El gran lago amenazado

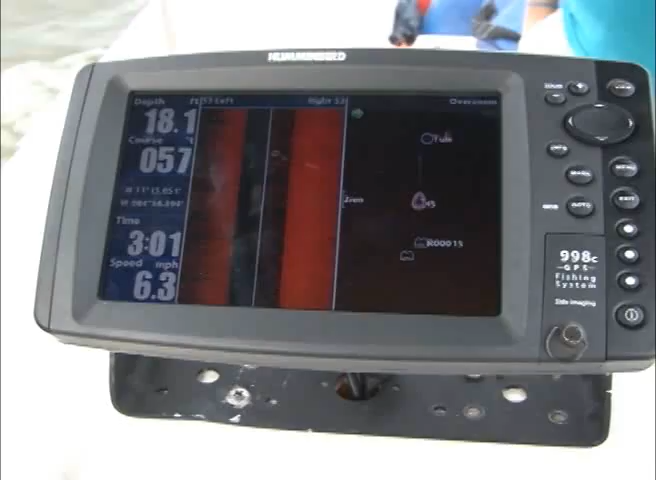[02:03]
On screen: speed 6.3 mph
Utilizando un moderno sonar de visión lateral Hummingbird 980, se midió la profundidad del lago, siguiendo la ruta proyectada por HKND.
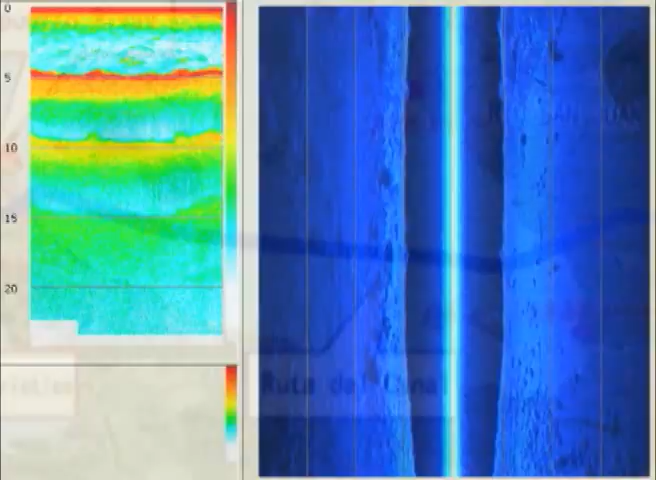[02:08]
Este es un sonar de alta definición que no solamente mide la profundidad,
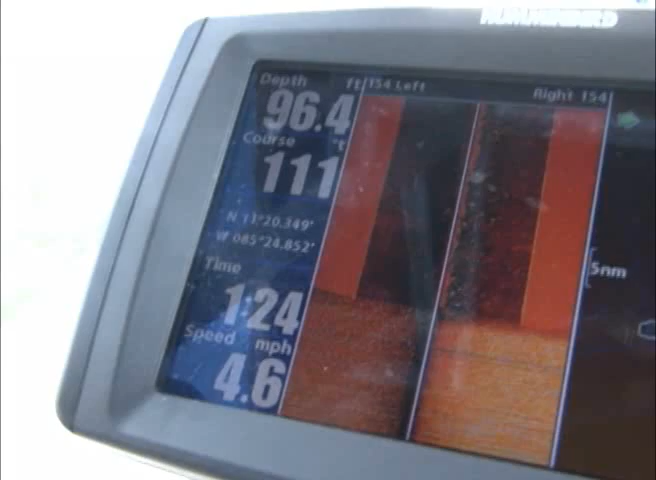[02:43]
On screen: speed 4.6 mph
El aparato calculó que solamente unos 15 kilómetros de los 105 que tiene la ruta, o sea menos del 15%,